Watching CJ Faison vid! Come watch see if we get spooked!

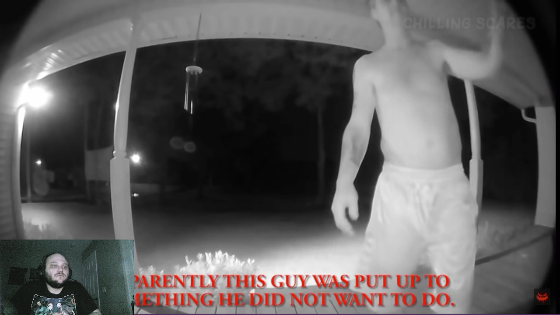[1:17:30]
In this first video, this house's Ring doorbell captured a man walk up to the front door in the middle of the night. But rather than actually knocking on the door or ringing the doorbell, the man pretends to do so. At first it seems odd, until you realize what's actually going on. Near the left side of the screen, a car's headlights can be seen. It's clear whoever is driving the vehicle is making this guy
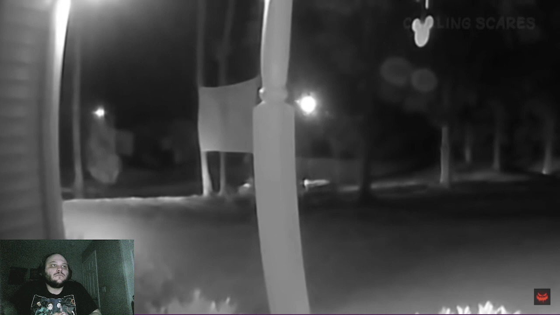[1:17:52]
walk up and talk to the house owner for a seemingly sinister purpose, as the guy obviously doesn't want to do it. I mean, so much so that he fakes knocking on the door and even fakes a conversation with the house owner, all the while making sure the driver can see him doing so. Can't really see him talking.
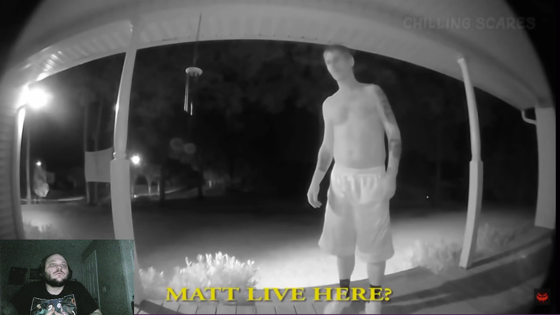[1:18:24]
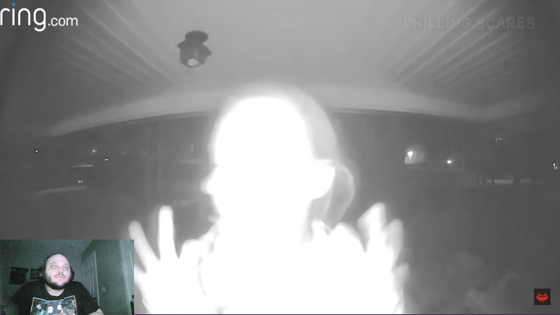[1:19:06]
The woman clearly isn't acting normal, or at least until a car passes, where she breaks character so as not to draw attention to herself.
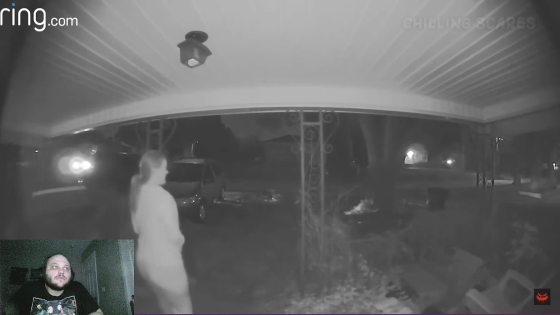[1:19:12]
After the car is gone, the woman can be seen putting her face right up to the camera. She's high. After watching the disturbing footage, the house owner would claim he had no idea who the woman was.
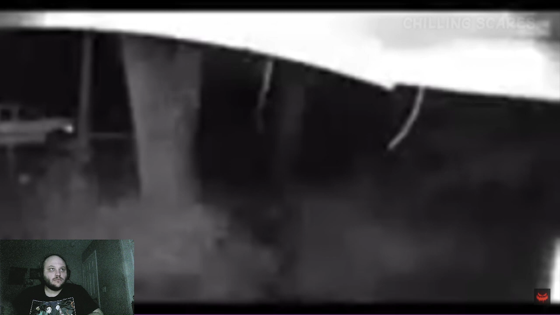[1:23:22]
This doorbell camera footage seems to have captured an almost transparent-looking figure walking across the house owner's property in the middle of the night. The figure looks to have no face, and seems to slowly become less visible as it continues to move. The audio from the video reveals the noise of very faint footsteps.
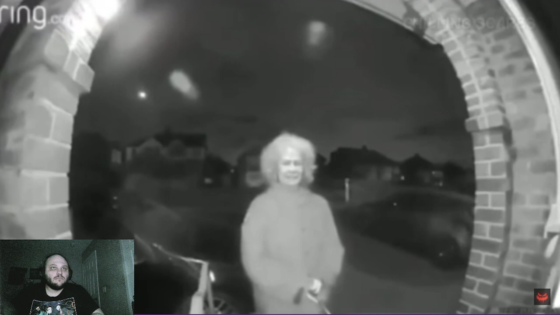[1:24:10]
And after reviewing the footage, this is what he found. There was an old woman with a knife just standing at his front door, constantly shifting her body weight from side to side.
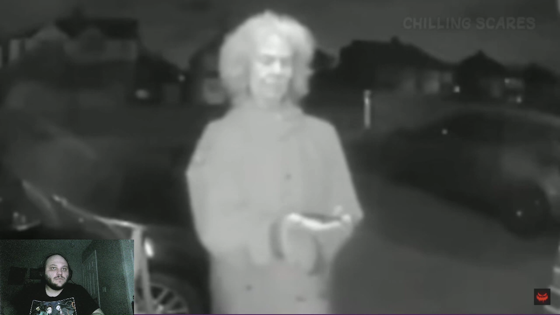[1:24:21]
The woman can be seen awkwardly holding and looking at the knife, as well as constantly glancing all around her. I would have called the police the moment I saw her. After a few more seconds, the woman finally attempts to ring the doorbell, but seemingly can't bring herself to do it for whatever reason.
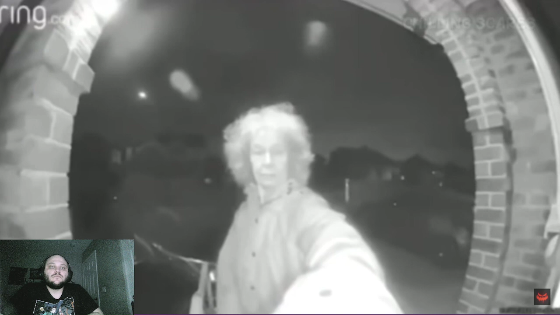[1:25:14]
After 2 minutes of footage, it cuts off. It's still unclear who this woman was, or what caused her to walk up to a stranger's front door wielding a knife.
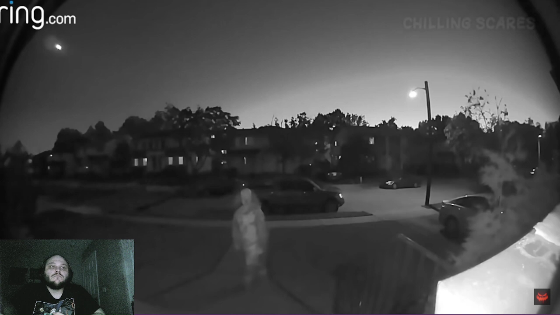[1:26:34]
this Ring doorbell caught the exact moment someone dressed in a clown costume walked up to its front door. The person can be seen tilting their head and slowly walking up to the door, almost the whole time staring directly into the camera. While it's most likely just someone trying to scare people, there's a small chance something a lot more sinister is going on here.
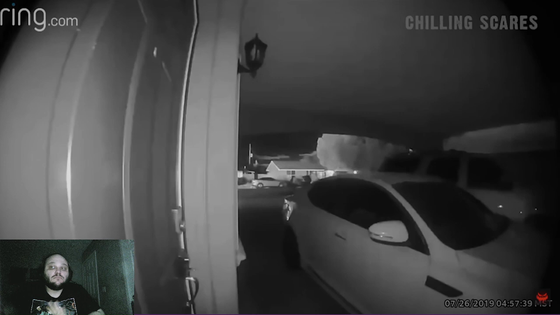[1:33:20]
While it's not visible in the footage itself, the house just next to the one with the camera had been completely set on fire. And because of how close the houses were, this made the house with the camera at risk of also being set on fire. Shown in the video are some of the other neighbors desperately trying to warn the homeowners of the threat. Hey, guys, yeah. If their house is on fire. I know, I'm knocking on the door.
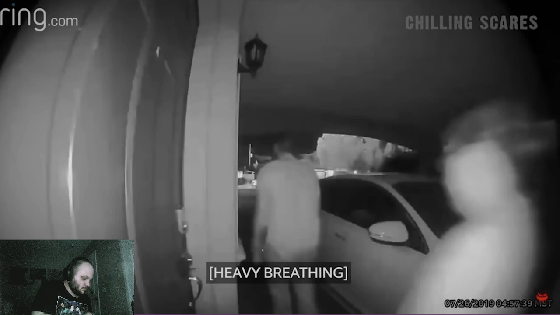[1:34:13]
Fortunately, the loud banging was enough to alert the homeowners to the situation. From there, they would get all the children out of the house as quick as possible. They were then brought to one of the neighbor's houses across the street, far enough away from the fire. But other than some damage to the trees and part of the garage, the house with the doorbell camera was ultimately left untouched. Still though, if any smoke had gotten in there, it would have been damaged.
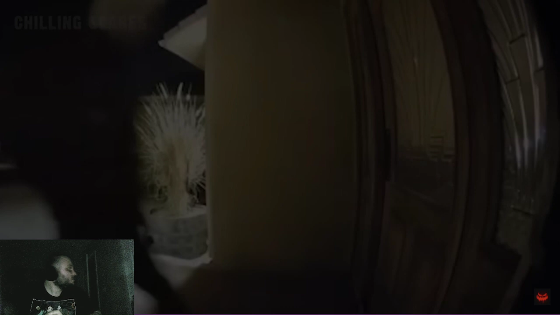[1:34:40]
This footage captured an unknown man walking up to the front door of this house. Right away, he leans against the door and tries to open it.
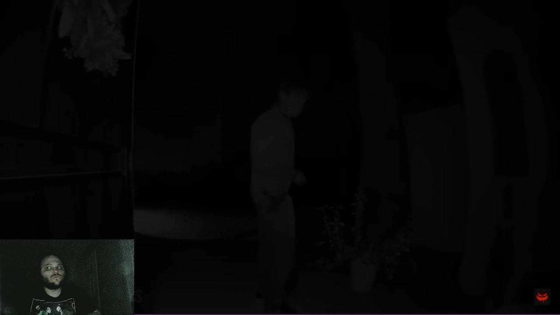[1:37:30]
This happened in Phoenix, Arizona. It's the middle of the night, and this was captured on one homeowner's doorbell camera. A man armed with an actual sword, a hammer, and an axe walks up to the front porch.
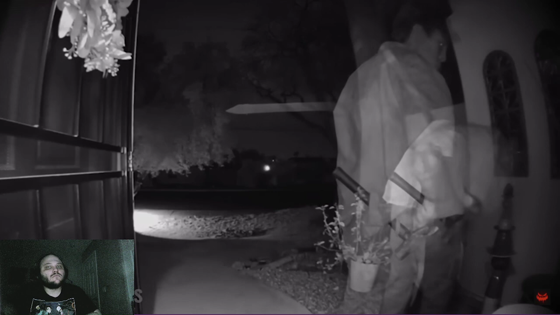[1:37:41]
He then proceeds to steal multiple items outside of the house.
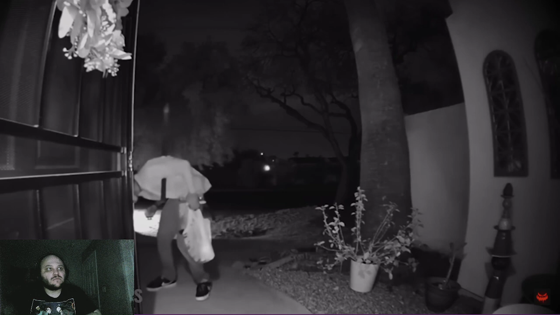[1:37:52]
Some crazy people out there. At one point, a car drives by, but the man completely ignores it.
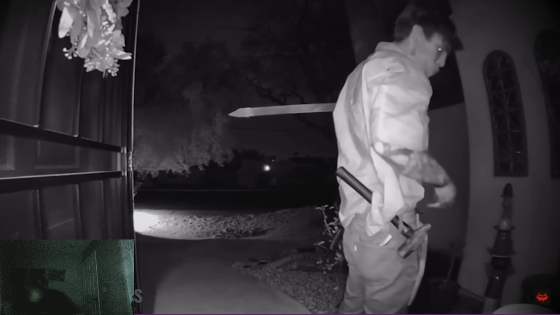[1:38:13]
After a while, he walks off with his bag filled with stolen items, the sword still being held under his arm.